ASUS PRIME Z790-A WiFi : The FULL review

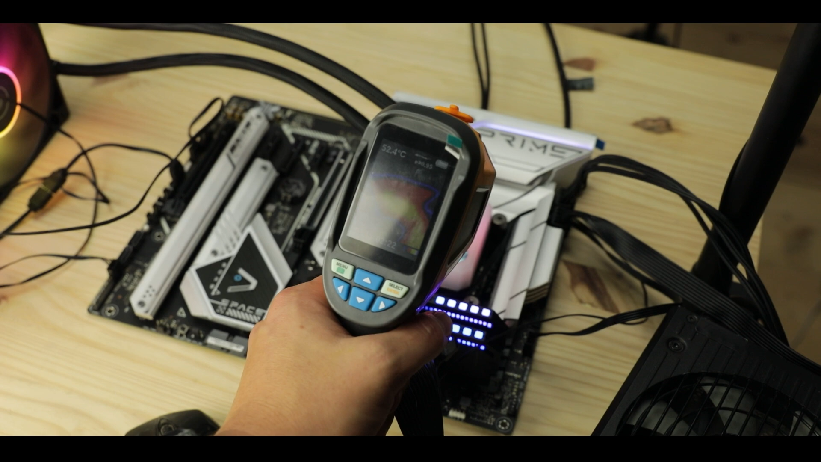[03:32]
With an overclocked i7-13700K and a long lasting synthetic stress test, the temperatures orbit around 50 to 55 degrees Celsius,
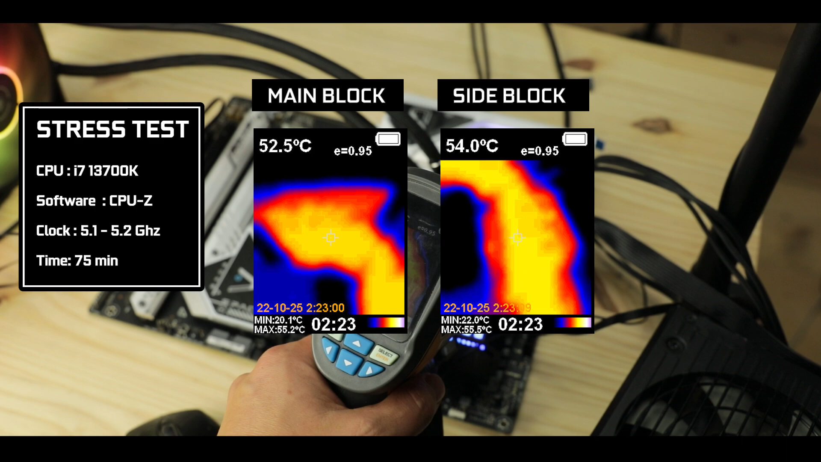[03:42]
which is obviously the hallmark of what should be a very stable and long lasting motherboard. Overall, despite not being the most agile VRM,